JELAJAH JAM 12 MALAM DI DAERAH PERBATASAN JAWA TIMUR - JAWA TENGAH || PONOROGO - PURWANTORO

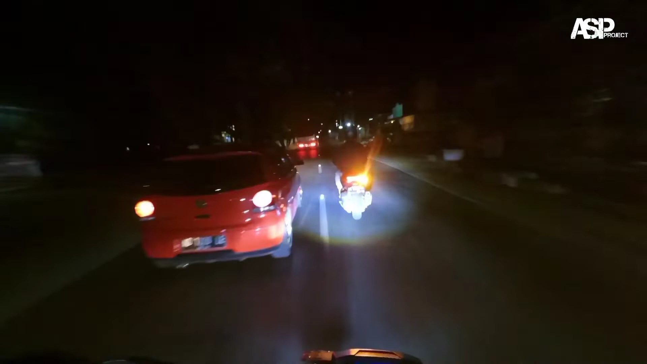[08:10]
Kita coba alihkan ini pembicaraan kita. Kita mereview lampu lagi saat di jalanan juga ya teman-teman subscriber. Kita matikan Q7 nya, ganti untuk Q5. Nah untuk Q5 seperti teman-teman nyalanya. Ini cocok banget buat perjalanan santai karena lampunya itu tidak terlalu tajam.
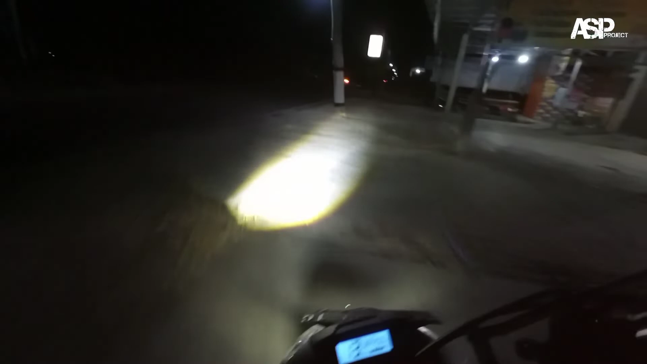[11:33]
Oh, ada yang kehabisan bensin atau bagaimana? Oh, kita bantu. Kukira tadi sepeda pancal loh, guys. Ternyata monter ya. Yuk, kita bantu bapaknya. Oke. Jalan.
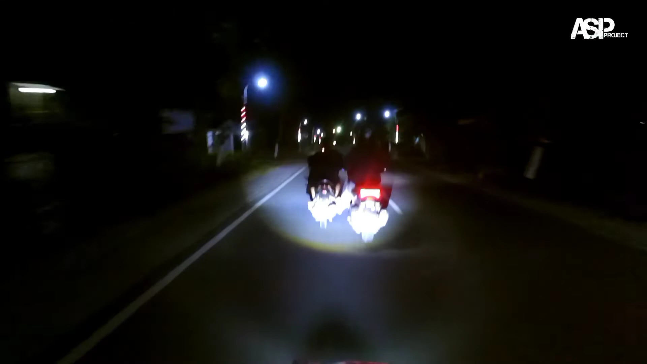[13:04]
Nah, ini pertigaan ini belok ke kanan ini. Oh, ini pertigaannya belok ke kanan. Rumahnya itu kiri jalan dari sini, gak jauh. Namanya Mas Imam itu ya, teman-teman.
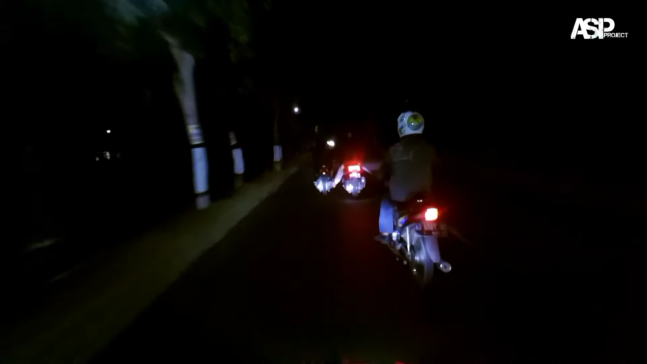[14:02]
Sayangnya plat nomor bapaknya ini enggak itu ya, enggak ada ya. Atau bapak-bapak mau berangkat ngopi atau gimana nih tadi kehabisan bensin. Ya alhamdulillahnya teman saya tahu kalau itu monter. Kukira tadi itu mau sepeda pancal teman-teman subscriber. Sepeda itu goes itu. Ternyata monter Vario, soalnya gelap. Fajar mataku itu udah minus. Gak kelihatan, tapi naik motor kenceng-kenceng.
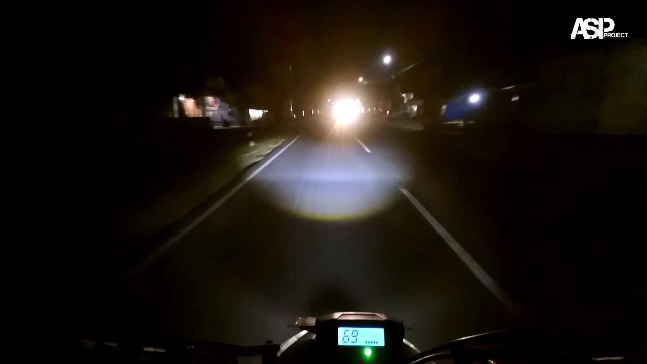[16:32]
Kita udah sampai Badekan. Di depan itu udah pasar Badekan ya teman-teman subscriber. Biasanya malam hari ini di, masih ada penjual bensin eceran di sini. Tapi susah soalnya bensin udah naik, aturan udah beda. Bensin eceran udah di stop ya teman-teman subscriber. Wow, udah malam hari ini teman-teman.
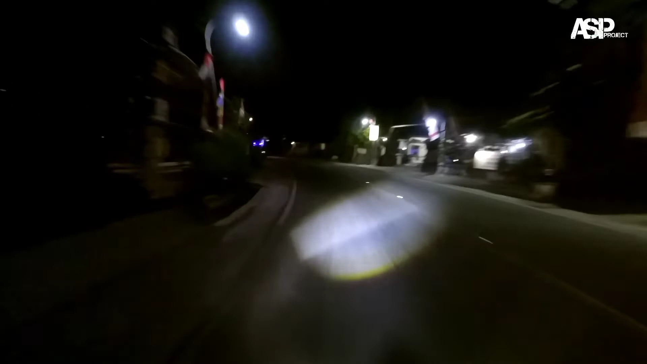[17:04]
Enaknya gimana ya teman-teman ini? Kalau kesini udah masuk ke Alas ya teman-teman subscriber, kita putar balik aja. Biar teman-teman, biar temanku tadi, oh bukan bensin, biar temanku tadi nganter sampai rumah gitu. Kita putar balik aja teman-teman.
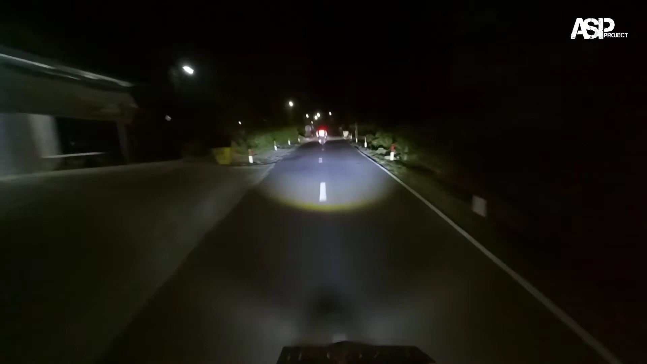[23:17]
Ya kan, kita kalau pakai tambahan lampu itu seperti ini. Tanjakannya agak lemot. Menurut saya ini teman-teman, kalau motor-motor teman yang Beat Street 2020 ke atas itu baik. Ya mungkin alhamdulillah lah ya teman-teman. Enggak seperti motorku. udah masuk ke desa ya.
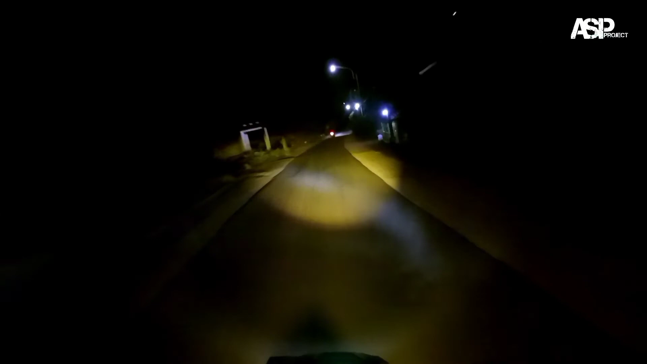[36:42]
Jalannya mulai rusak. Oke, rambu-rambu pelan. Ini udah mulai rusak-rusak jalannya. Bau-bau masuk ke Ponorogo nih.